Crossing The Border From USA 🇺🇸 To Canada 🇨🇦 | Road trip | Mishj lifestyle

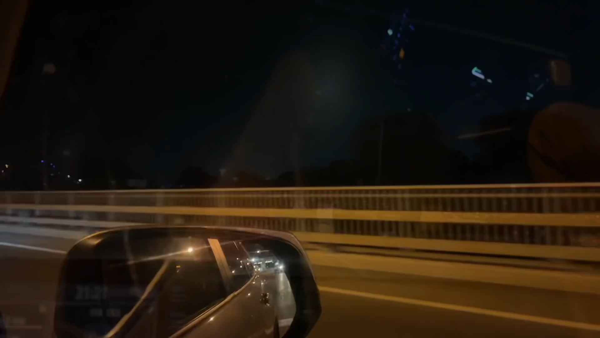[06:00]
सारनिया बॉर्डर लगता है जी हमें कनाडा जाते हुए, और तकरीबन 1.5 घंटे का रास्ता है आई थिंक सो, क्योंकि यहाँ से थोड़ा रास्ता है और फिर जब बॉर्डर के पार उस तरफ ना हमें 2 आवर्स 55 मिनट्स लगते हैं कनाडा पहुँचते हुए।
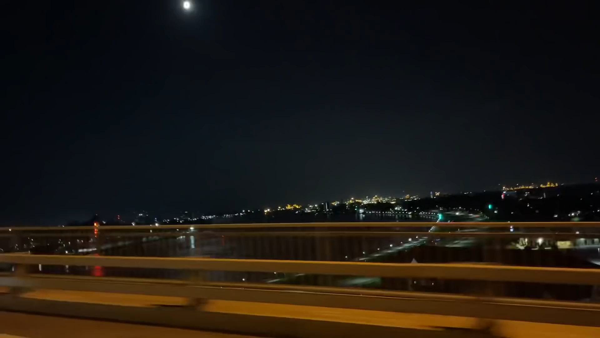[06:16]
खैर ये बहुत ही खूबसूरत जगह है, नीचे पानी है, ब्लू वाटर है, और क्योंकि ब्लू वाटर पोर्ट इसको कहते हैं,
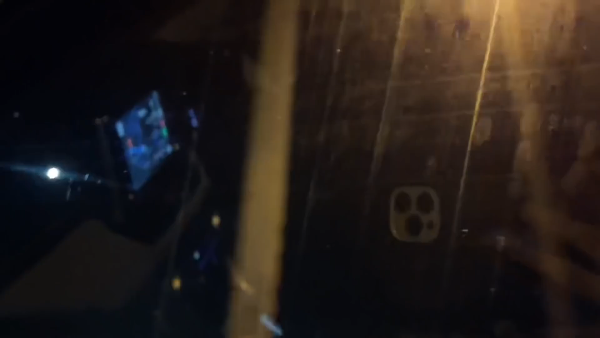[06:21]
और बहुत ही खूबसूरत जगह है ये, बहुत प्यारा सिटी है, बहुत ही हसीन माशाल्लाह से, क्योंकि लास्ट टाइम जब हम कनाडा गए थे तो हम दिन के टाइम पर गए थे तो बड़ा प्यारा लग रहा था, अभी तो हम रात के टाइम जा रहे हैं,
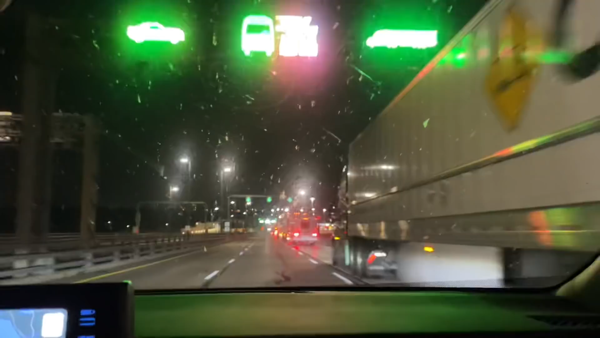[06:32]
लेकिन रात के टाइम पे हमें फ़ायदा बड़ा हुआ है कि रश बिल्कुल नहीं था ना बॉर्डर पे ना आते हुए ना जाते हुए।
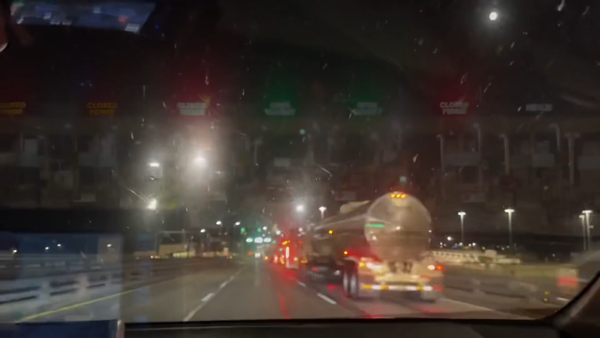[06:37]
तो खैर ये देखिए जी आपको ट्रक्स नज़र आ रहे हैं क्योंकि ऐसा ऐसा बॉर्डर करीब आ चुका है, और ये बस हम पहुंच चुके हैं।